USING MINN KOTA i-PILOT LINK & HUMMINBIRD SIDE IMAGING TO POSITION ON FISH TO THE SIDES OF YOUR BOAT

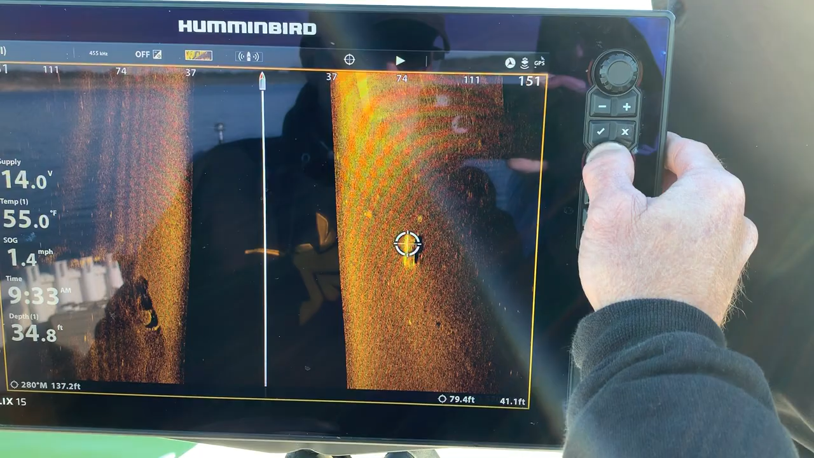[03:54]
On screen: depth 34.8 ft, water 55.0°F, speed 1.4 mph
and right again so I'm on the center of mass of that target.
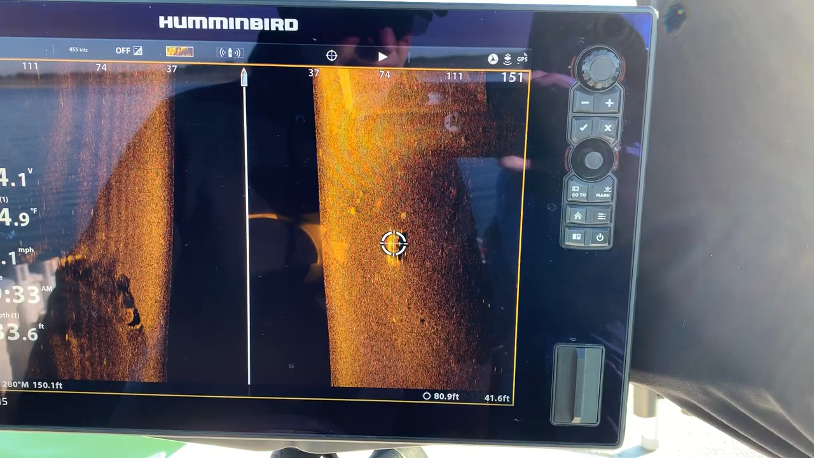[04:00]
Now I'm going to hit go to and look at my options.
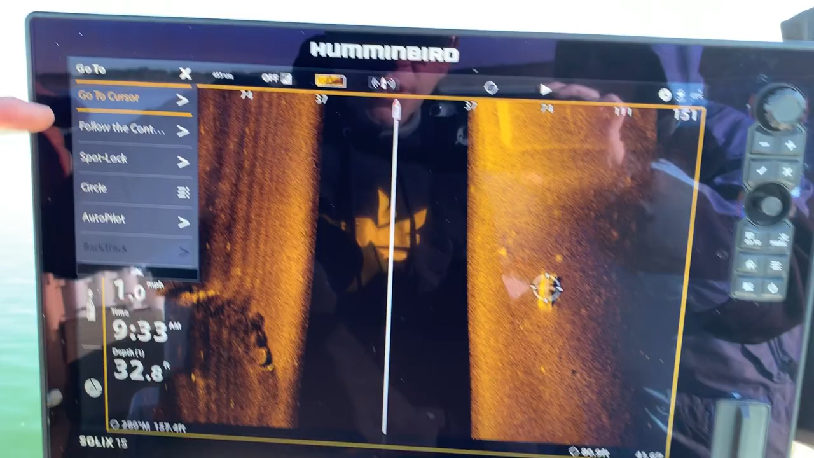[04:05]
On screen: depth 32.8 ft
The option I'm interested in is the spot lock option.
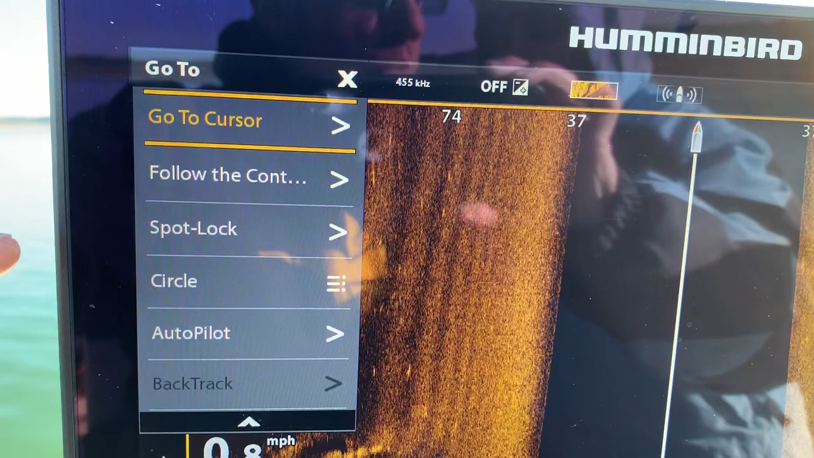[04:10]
Notice it's in white which means it is selectable. If my trolling motor was not yet deployed that would be in gray and would not be selectable but my trolling motor is deployed.
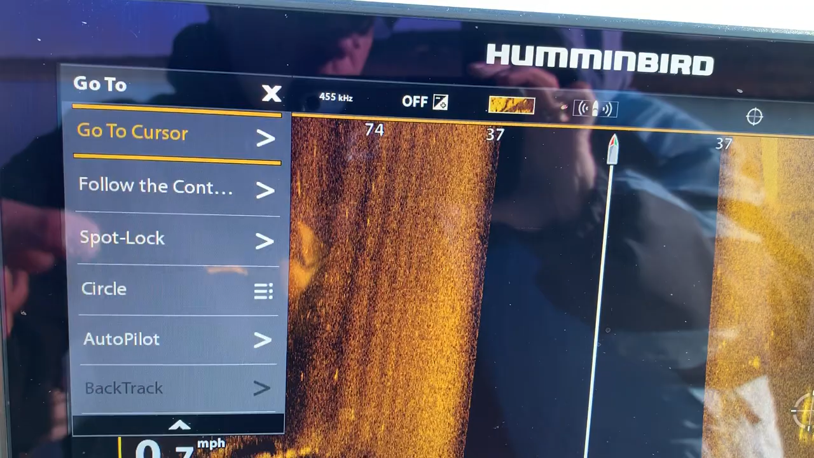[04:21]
So what I'm going to do now is lift this slightly higher so you can see the trolling motor's response.
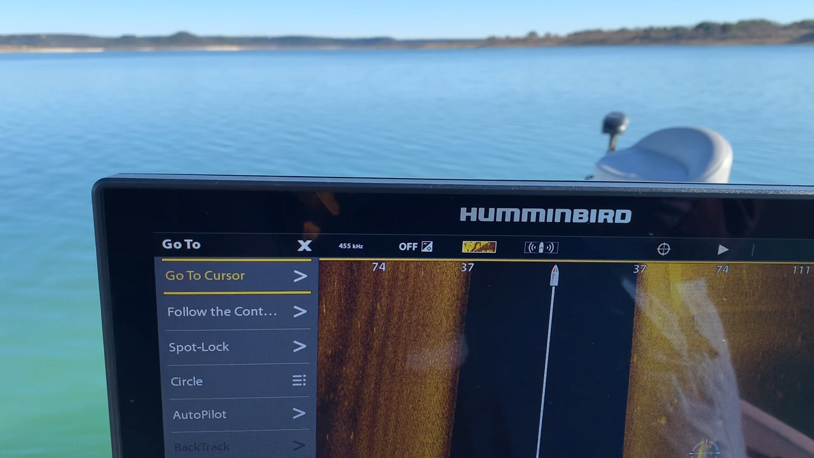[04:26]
I'm going to hit spot lock and at the same time turn my outboard off.
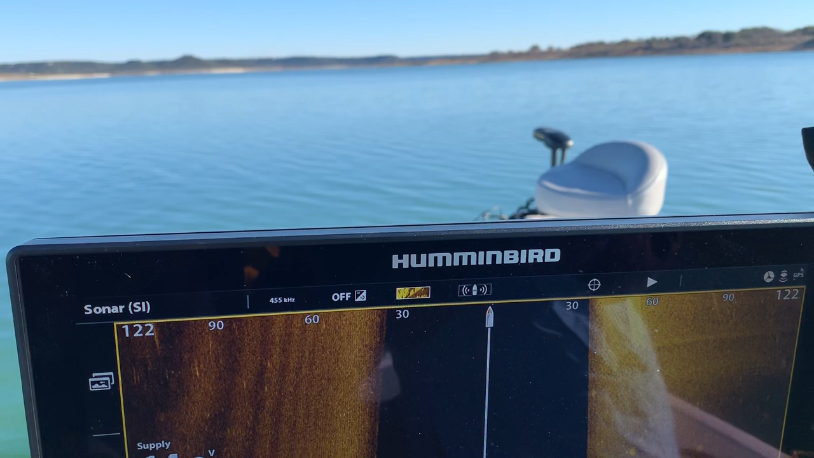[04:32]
So you can see that all of the maneuvering now is being done by the trolling motor.
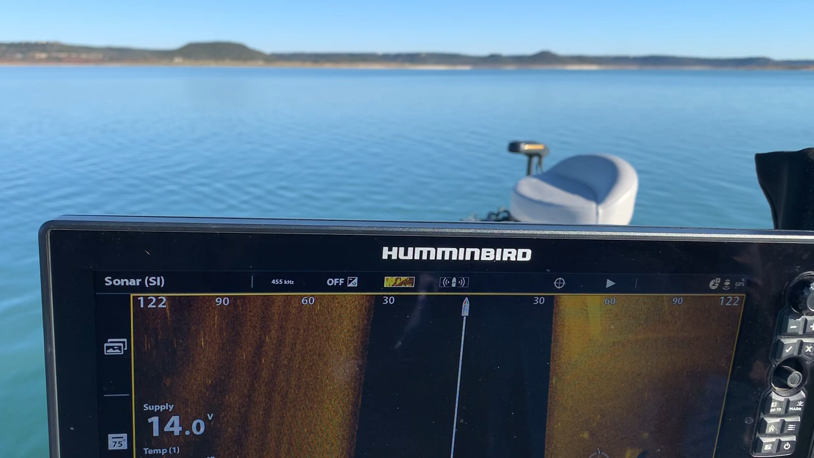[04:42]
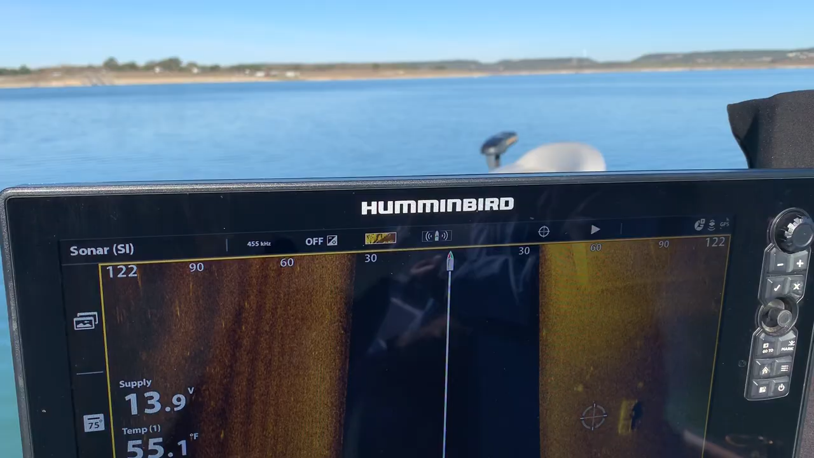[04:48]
Now once the trolling motor has us underway I can come back down and hit the X button
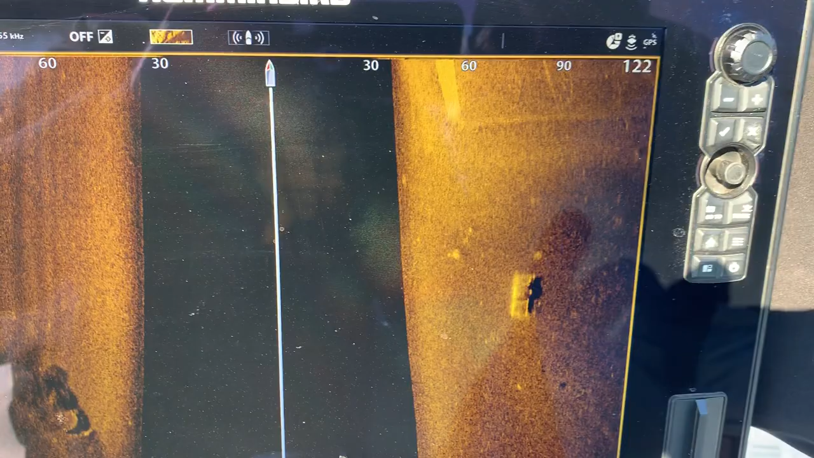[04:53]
getting rid of my cursor so that now my screen is viewing under the boat in real time.
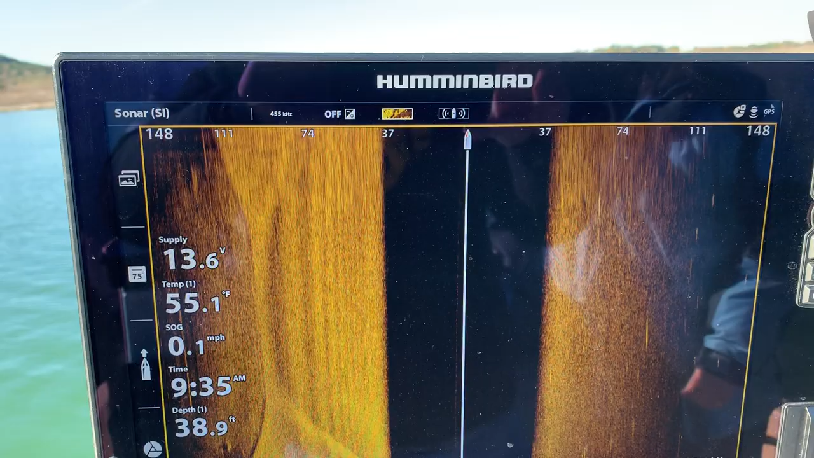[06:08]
On screen: depth 38.9 ft, water 55.1°F, speed 0.1 mph
Now I did this demonstration using side imaging.
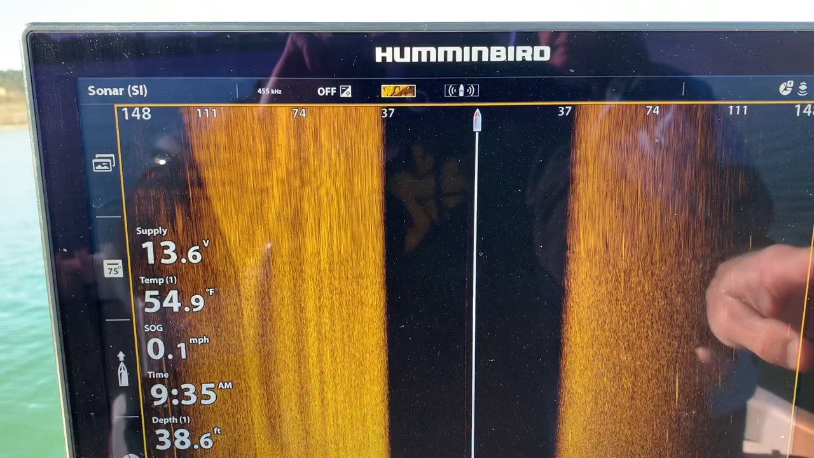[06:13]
On screen: depth 38.6 ft, water 54.9°F, speed 0.1 mph
This exact same set of button pushes and this exact same
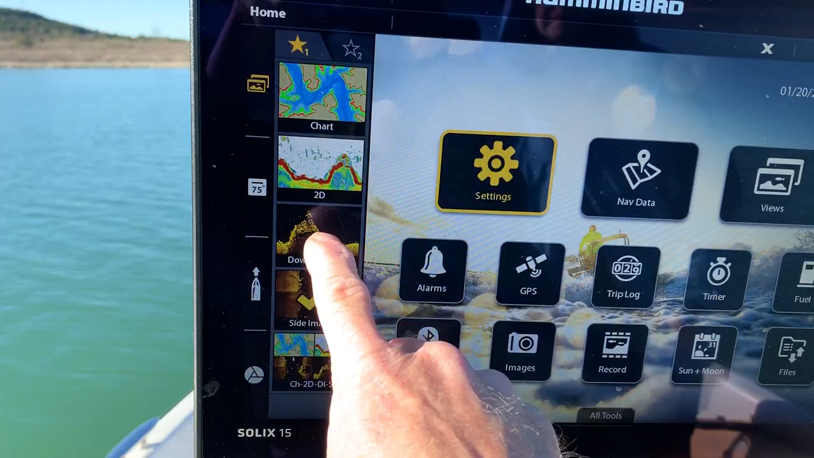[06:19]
feature can be used in a down imaging screen by simply
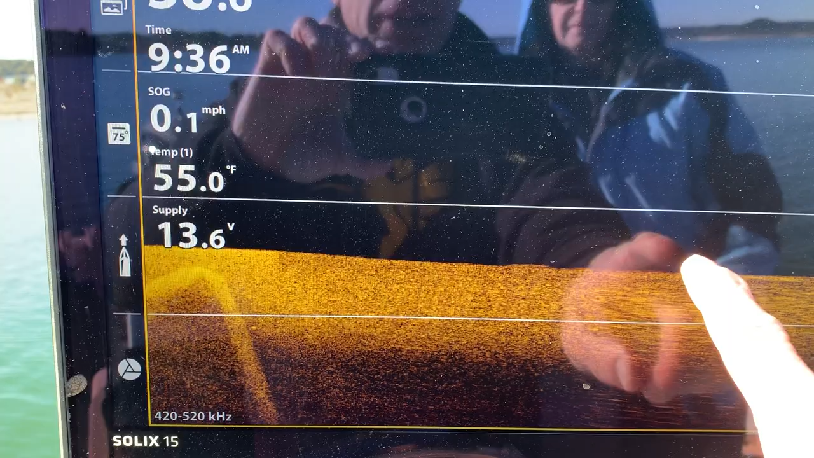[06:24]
On screen: water 55.0°F, speed 0.1 mph
touching on a target that appears and then
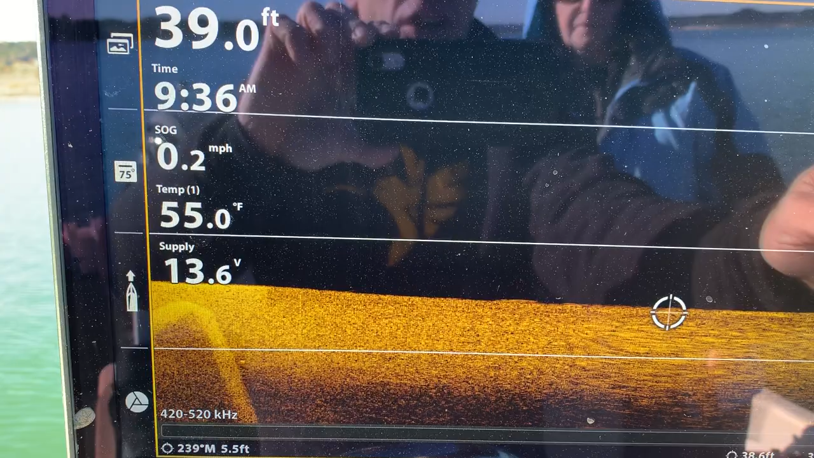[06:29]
On screen: water 55.0°F, speed 0.2 mph
zooming in very precisely with your cursor.